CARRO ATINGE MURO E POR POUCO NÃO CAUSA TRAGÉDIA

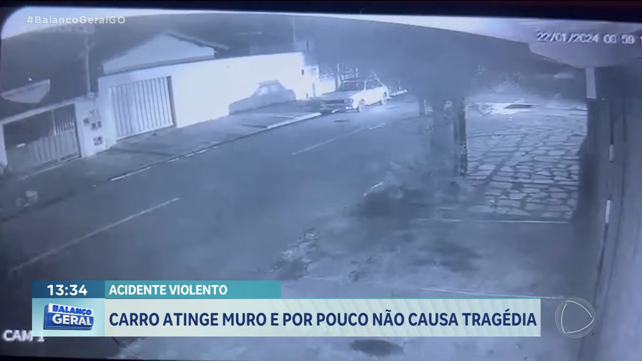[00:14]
O acidente foi registrado por câmeras de segurança de casas vizinhas. Era quase uma hora da madrugada quando o carro preto, em alta velocidade, bateu no carro que estava estacionado na porta da casa. Atingido pelo carro preto, o veículo girou sobre a calçada e bateu no muro. Essa outra câmera também registrou o acidente. É possível ver que o carro trafegava na contramão.